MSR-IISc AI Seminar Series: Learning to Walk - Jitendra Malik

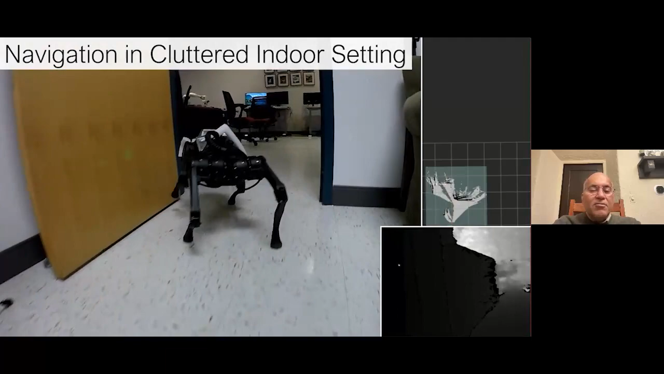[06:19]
And what you see on the bottom right is its view in the camera.
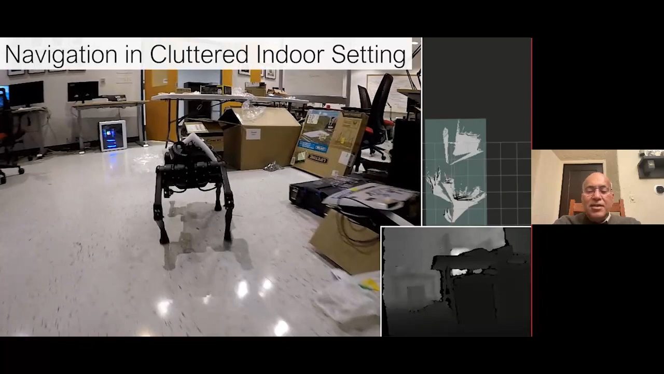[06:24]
And then above that, you see the top view. Okay.
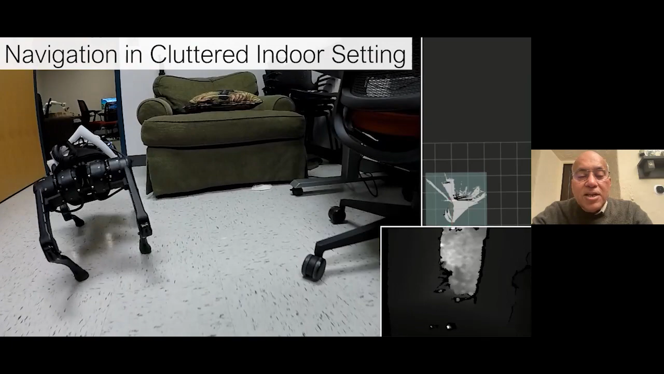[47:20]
and what you see in the bottom right is what the robot sees.
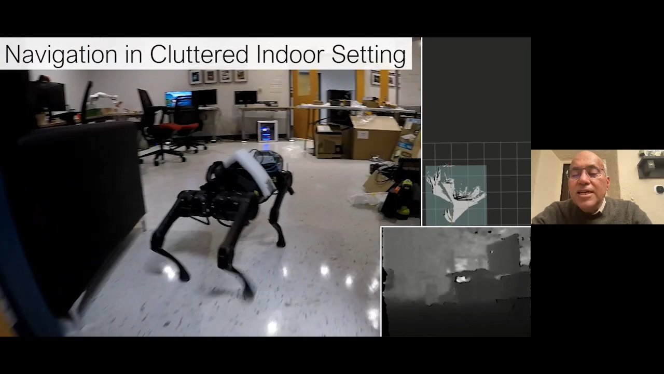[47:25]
And what you see at the top right is the partial map that it has built up of obstacles and free space.
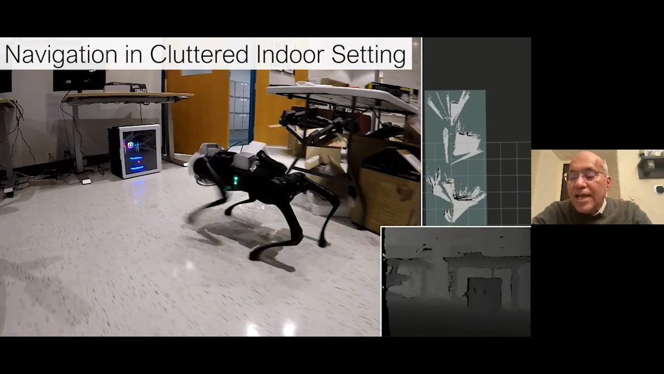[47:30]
And from that, it sort of figures out the geodesics.
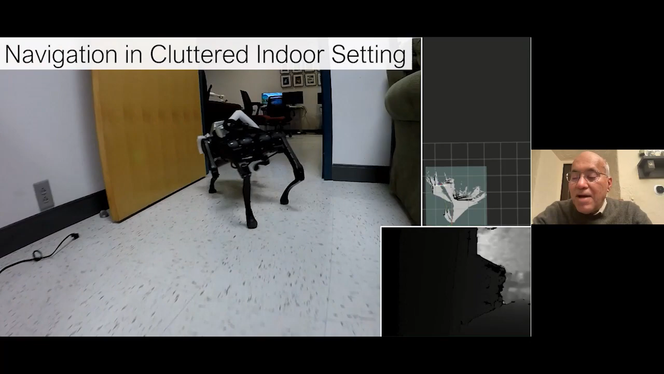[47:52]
Only the direction, go 200 meters northeast while avoiding obstacles.
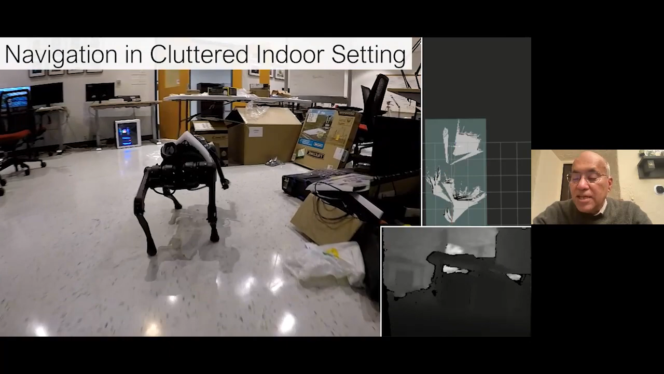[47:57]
And the map is being built up incrementally, and you see that map. And the map is not complete.
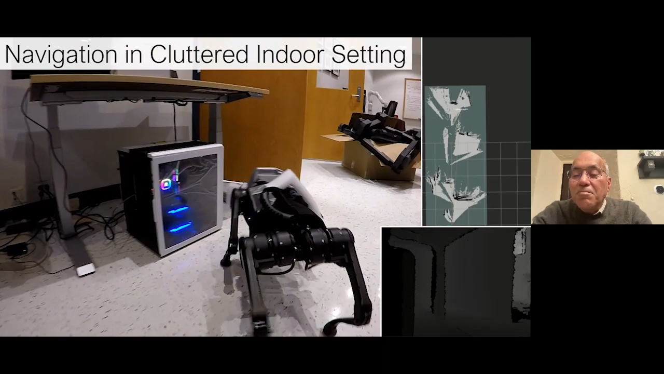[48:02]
You see that on the top right? It's just partial. It's around the path that the robot took.